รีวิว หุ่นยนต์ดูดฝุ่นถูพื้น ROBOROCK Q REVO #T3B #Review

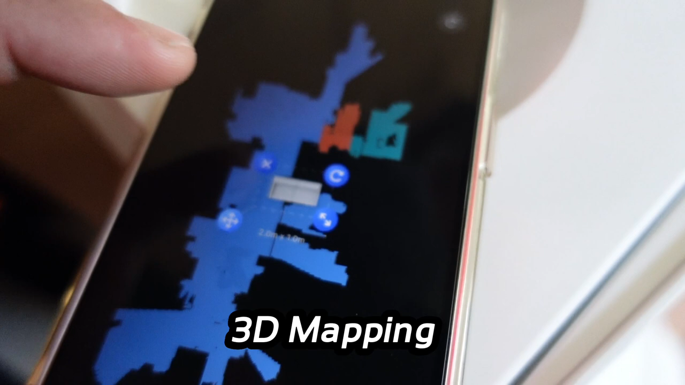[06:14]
ึ่งสามารถเขียนแผนที่เสมือนจริงในรูปแบบ 3 มิติเพื่อความฉัดเจตในที่